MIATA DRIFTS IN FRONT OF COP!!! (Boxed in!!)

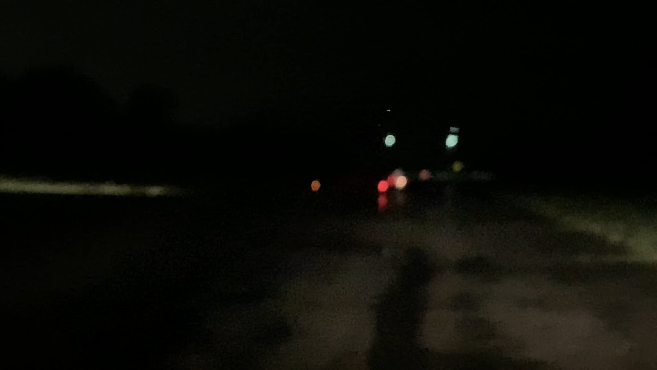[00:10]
When's he gonna get her out? Beautiful. Beautiful.
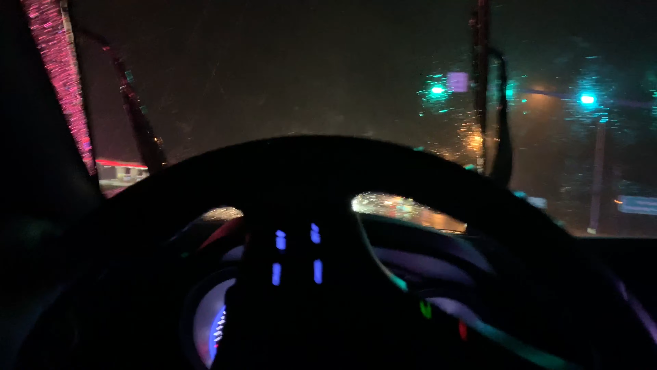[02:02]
I'm being pulled over too? I'm being pulled over too?